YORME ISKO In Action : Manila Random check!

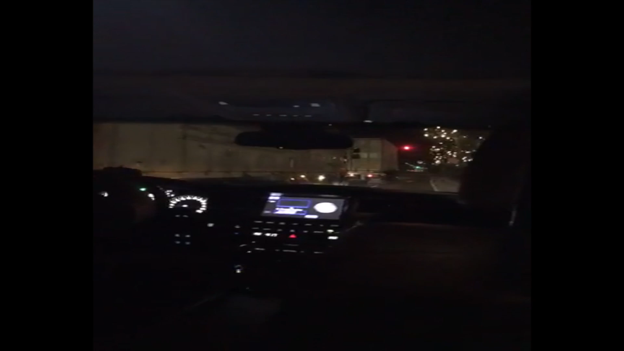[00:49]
Dapat one lane lang sila. Ganda ng Rojas Boulevard, oh. Tingnan nyo, mga kababayan. Simpleng ilaw lang. Parang katulad sa kartilya na kinabit natin.
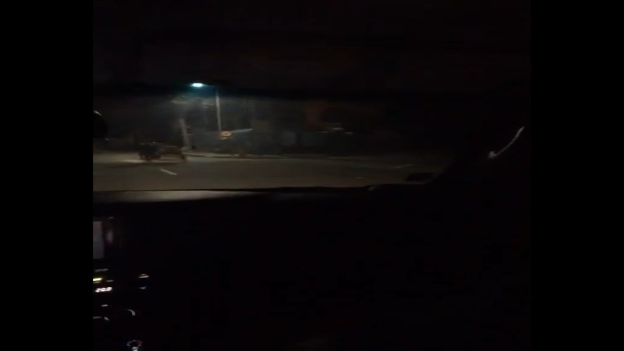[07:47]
Naku, Diyos ko. Ayan, oh. Oo. Pati mga truck, nawala. Ayan, oh. Oh, very good.
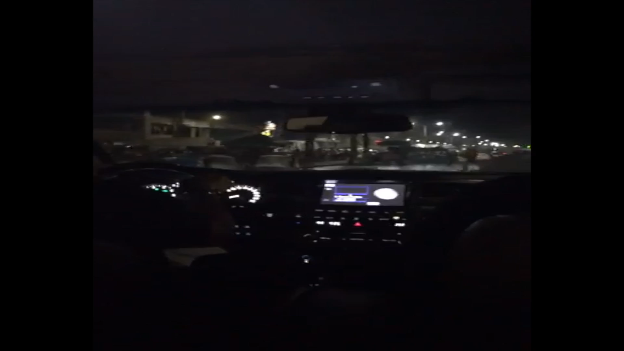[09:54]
O, di, hindi na nahihirapan yung mga mananakay. Oh, ito po yung gulayan. Ayan, nakita nyo.
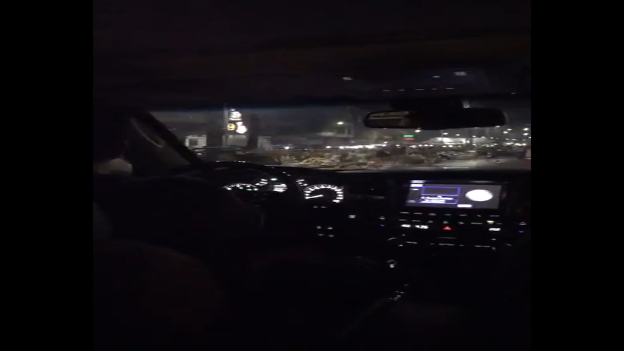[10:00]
At least, hindi na sabog-sabog yung basura. Nakasako na. Ayan, oh. Tumpok-tumpok na siya ngayon.